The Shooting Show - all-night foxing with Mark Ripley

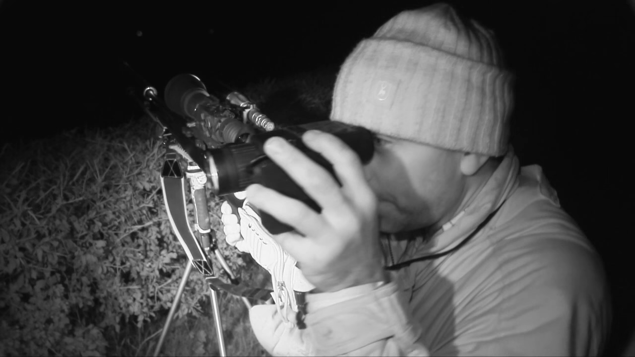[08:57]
Yeah so we've been up here now for about
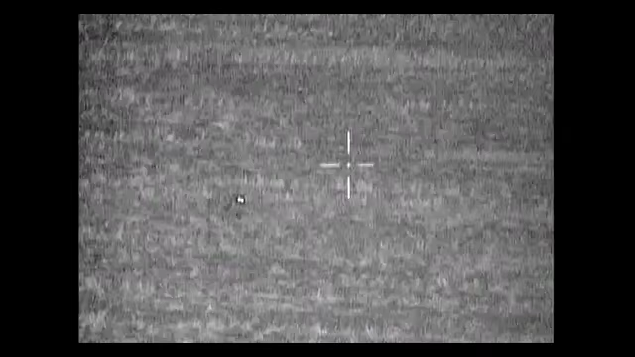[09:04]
an hour and we've seen several foxes but it's a little bit awkward to shoot because there's a road that runs between sort of the busy fields but
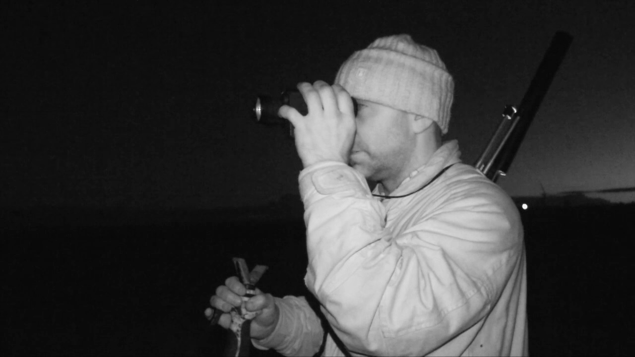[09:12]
we've managed to draw a couple in again using the fox pro and the pheasant distress call they seem to like that this evening. These thermal images it makes a big difference as well using one of those
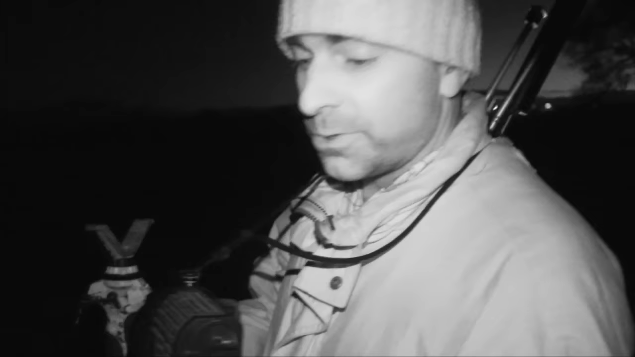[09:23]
you save so much time scanning around and nothing's got any idea that that you're around.
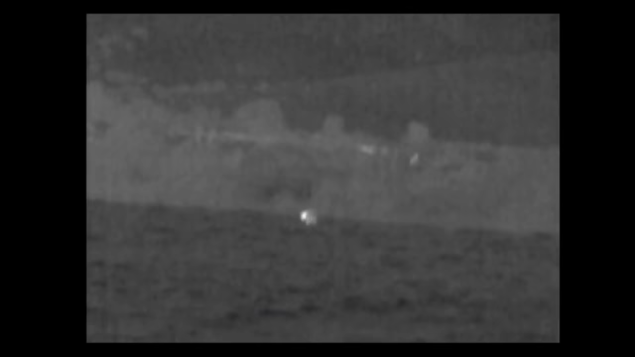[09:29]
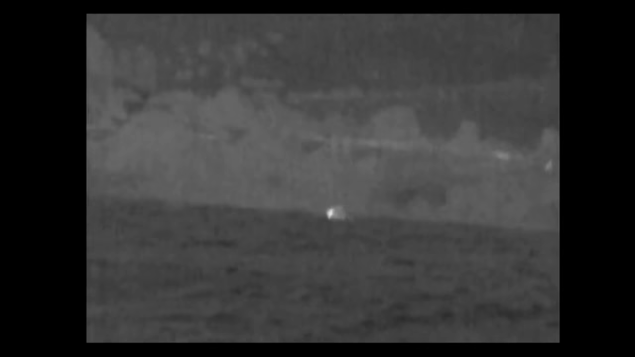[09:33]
Where before you have to scan around with a lamp and look for an eye shine
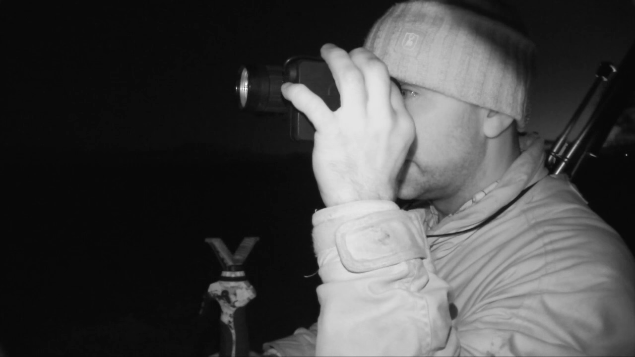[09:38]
you can you can walk into a field and just quickly pan around and you'll know if there's anything in the field or not because it just stands up in a big white blob.
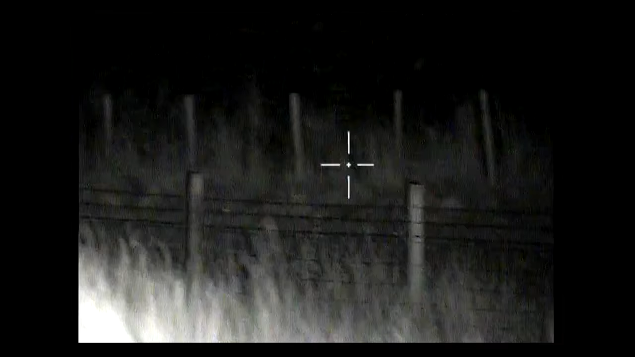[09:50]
We've had um we've had a couple up here tonight as well so uh yeah